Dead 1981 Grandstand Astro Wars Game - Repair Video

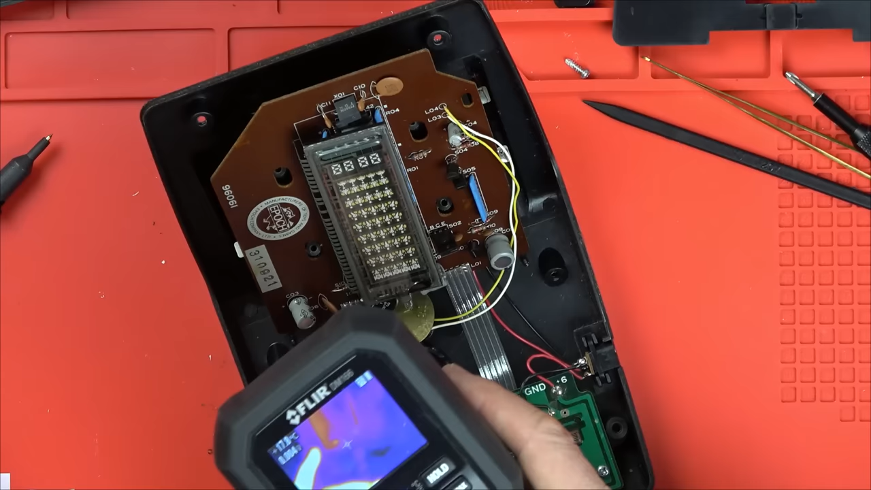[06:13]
What's that? No, I think that's just a reflection. Yeah, because when I take the power off, it makes no difference.
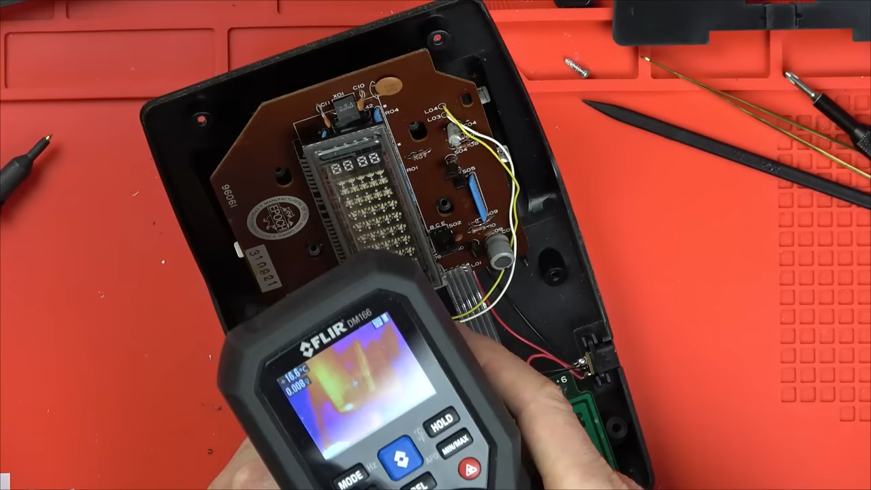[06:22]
Right, well, we don't have anything.
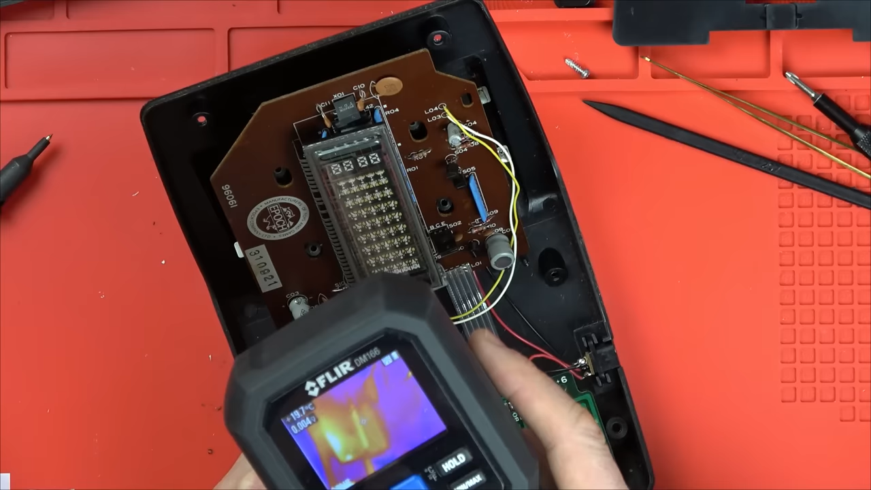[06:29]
We don't have anything heating up, do we? No, there's no heat there. That's just a reflection. Yeah, so there's nothing happening there. Right, okay.